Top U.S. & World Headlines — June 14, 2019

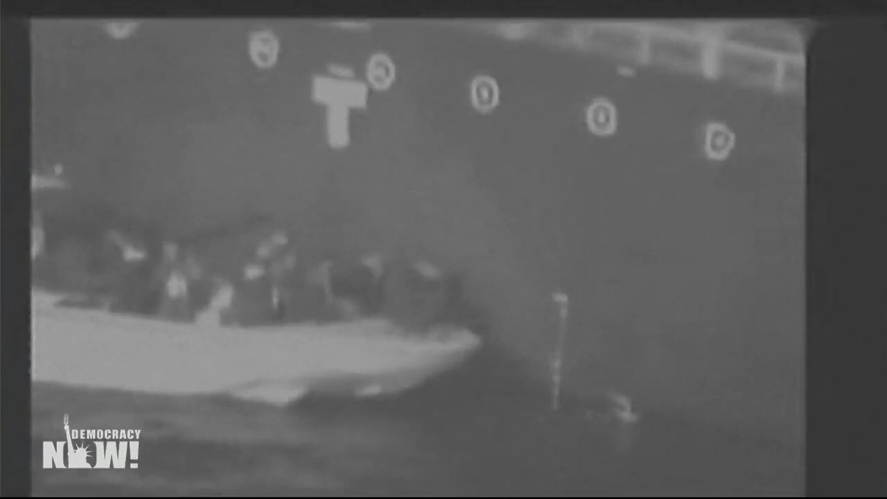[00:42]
A grainy video handout provided by the Pentagon shows what the U.S. claims as surveillance footage of Iran's Revolutionary Guard removing an unexploded mine from the side of the Japanese oil tanker attacked.
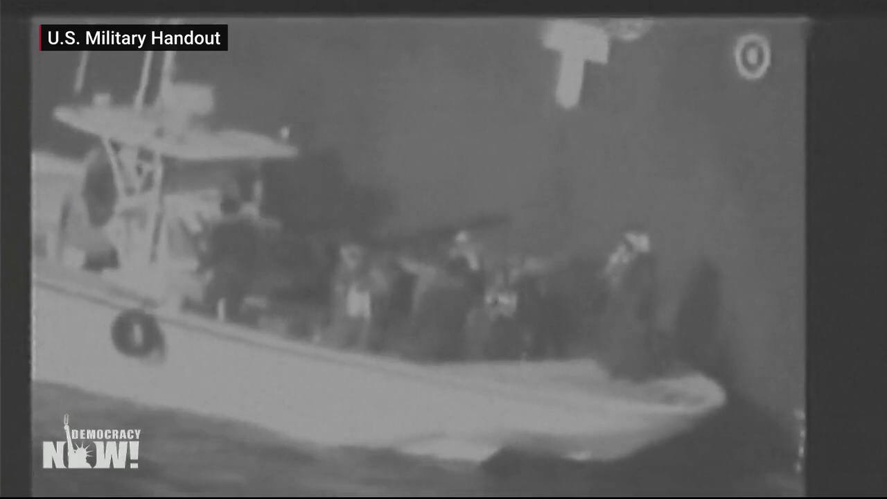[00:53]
However, the president of the Japanese company that owns the ship said it was not attacked by mines, but two flying objects.